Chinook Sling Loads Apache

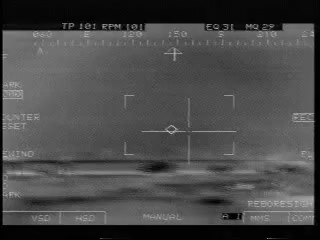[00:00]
On... Chinook Apache recovery mission. Oh, look at that!
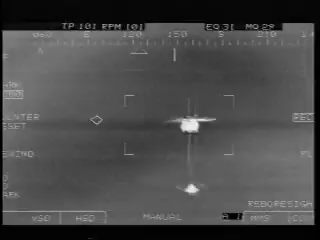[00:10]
Crew was fine. Stuck in the mud.
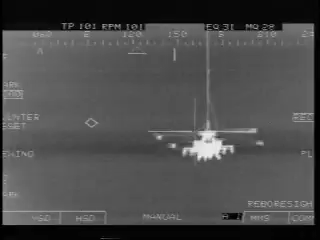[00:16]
Safe recovery.
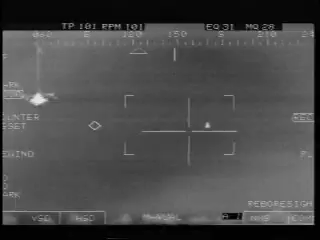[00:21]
And there's our escort behind him. That'd be the 2-6 in a bit. 5-6 back at tower. Optiner 3002. Wind calm. 3-3 right. He ain't heavy.
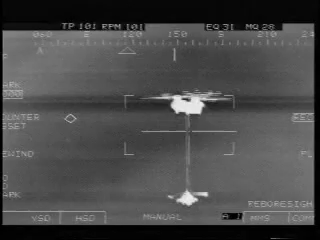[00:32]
He's my brother. Damn. It'll look too messed up though. I see wheels still.
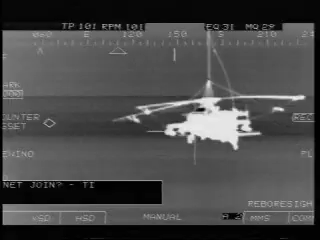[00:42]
Yup. Of course the rotor blades are a little... You guys did a good job recovering it. This thing crashed about 4 hours ago. We've already got a hook onto it. Coming back to buy-off.
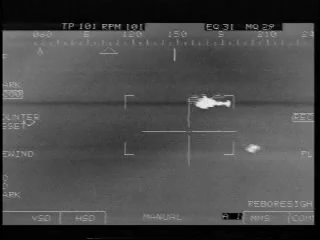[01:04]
It's very rare for them to do fling load opposite night. Under MPGs. No less.
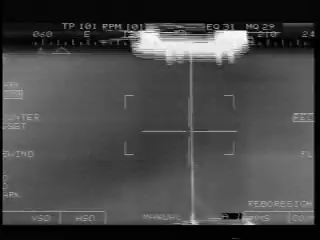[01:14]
What's really cool is they've briefed, because of the browning conditions, they're just gonna drop it right here once they get over the runway.
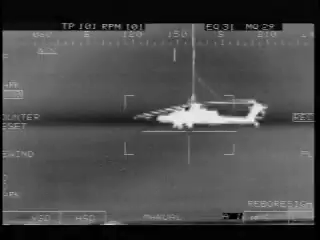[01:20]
Look at those Tiger Chiefs. Those are some spooky Tiger Chiefs. You can't see them on this, but there's nice teeth.
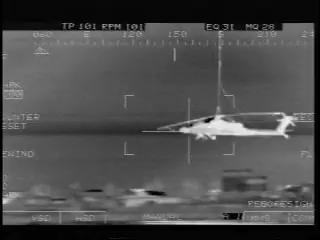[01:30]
Watch, they don't want to brown out, so they're gonna punch it off here before too long. They're right out your door. Well, now they're just going to pass it.
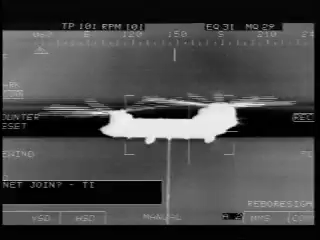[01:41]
Radar 13. UTR works good.
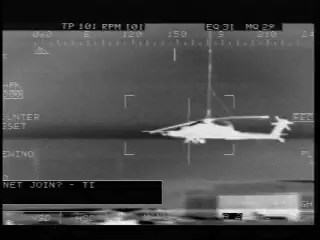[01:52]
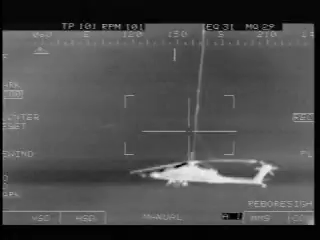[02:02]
Radar 13. They're dropping it off in their area? Look at... I bet that's all mud. 100 miles on there. Ruff Stock 5-1 tower.
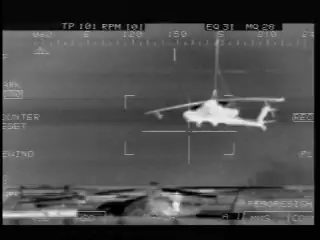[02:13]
Oh shit, look at the vest. Yup. We have frequency coming now. We're gonna land on white taxiway over.
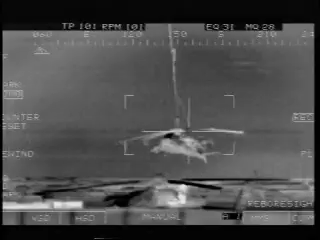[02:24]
That's one for the good guys. Looking for the ground crew.
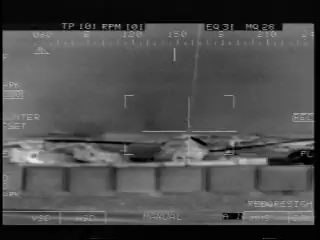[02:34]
It's down, ground crew is on it. Looking for the sling to get punched.
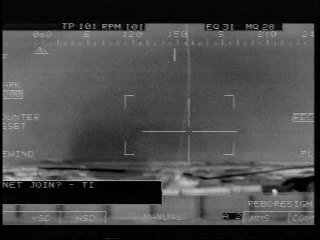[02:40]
Coming down at altitude.
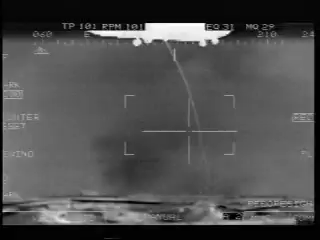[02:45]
Side stepping over. They may land with it. They're probably pushing too much wind. 566 roger, I understand you're going to fly overhead. There it went. Thanks guys, we'll come get you when we get a chance. That's a firearm for 6-6. 5-6-6 roger. There's the all-weather freedom fighter.